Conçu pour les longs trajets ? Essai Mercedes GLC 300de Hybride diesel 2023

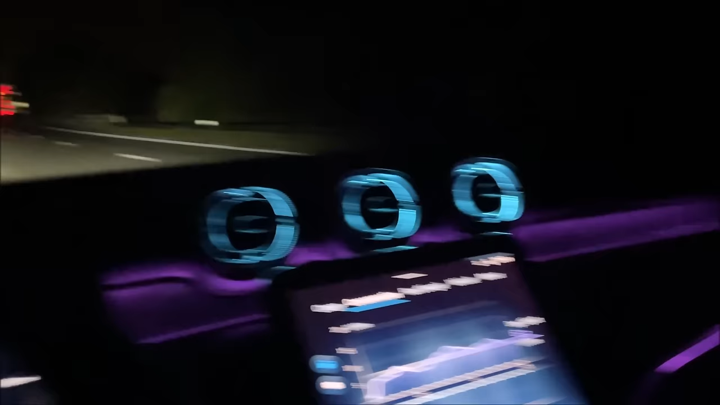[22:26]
je vous ai fait voir un petit peu l'éclairage de nuit 6,7 km au 100 ça
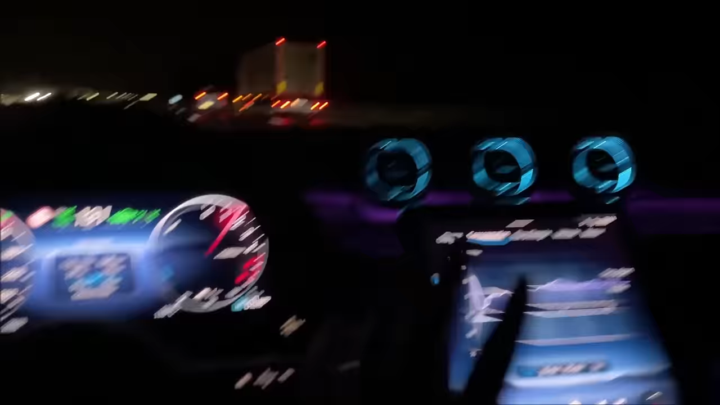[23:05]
et suivez pour les gros rouleurs fans de trajet de nuit vous allez aimer l'éclairage d'ambiance